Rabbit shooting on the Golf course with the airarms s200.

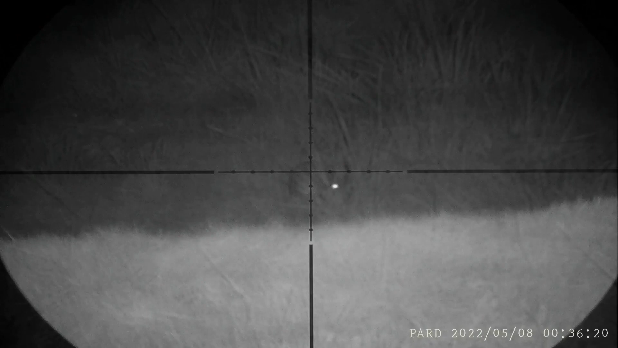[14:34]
Right, I thought this rabbit was a little bit further than I thought it was.
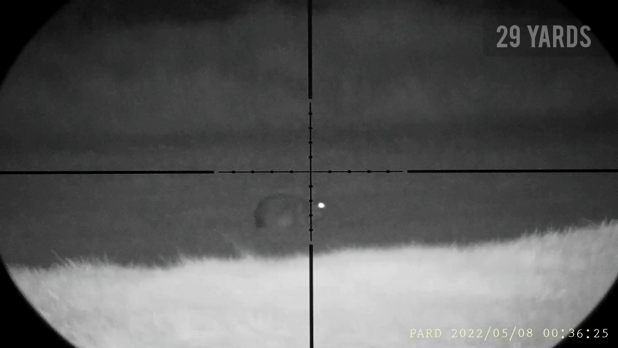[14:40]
It was only 29 yards away.
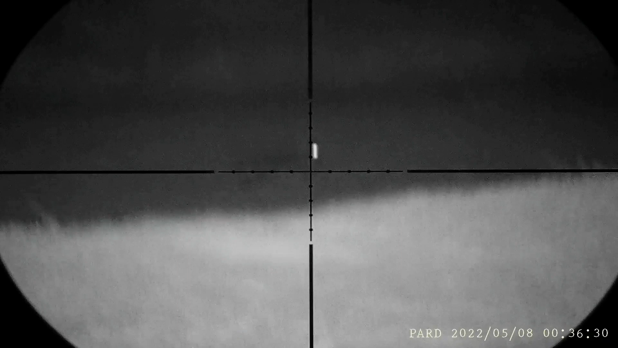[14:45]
So I aimed the crosshairs just above his head, hoping that the pellet will drop in and give me a nice headshot. But the rabbit was a little bit too close and the pellet was just going over the head and missing the shot every time.
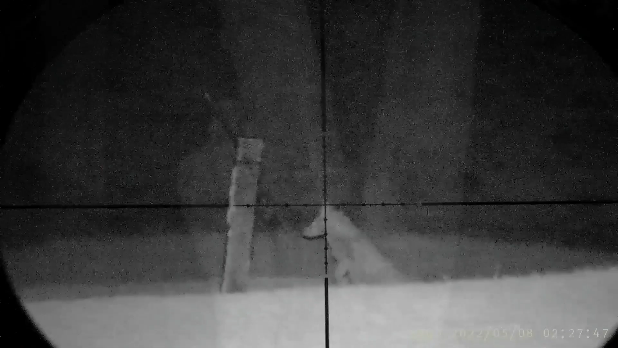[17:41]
Right, I just spotted a bit of movement over the back and it looks like the fox is back trying to get a free meal again, but he's alright, he ain't doing no harm.
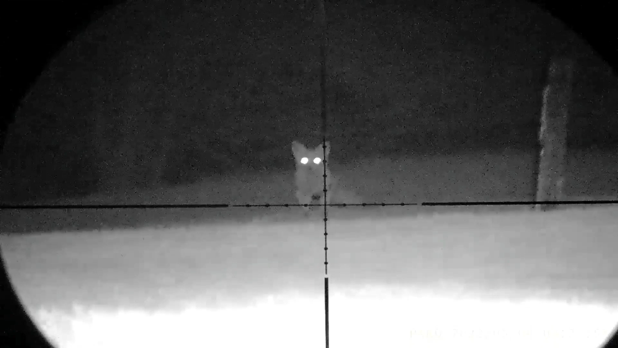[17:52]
The groundkeepers have told me on this golf course that to leave the foxes alone, don't try and take them out or anything like that,
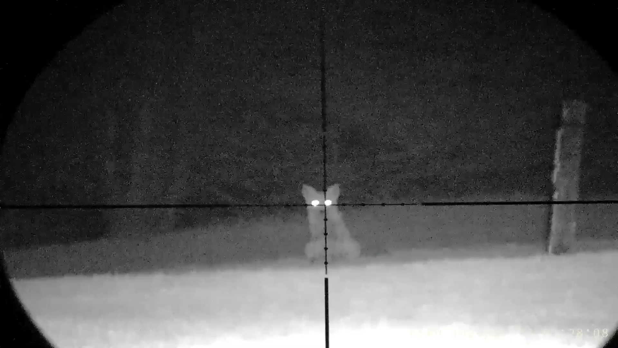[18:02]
because they do keep the population of the rabbits down on this golf course.
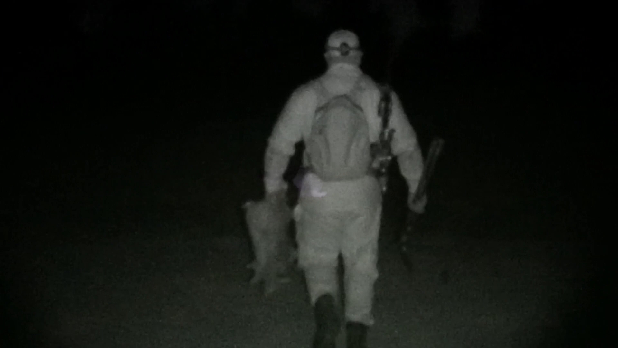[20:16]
literally come up to this rabbit and realised there's an hedgehog.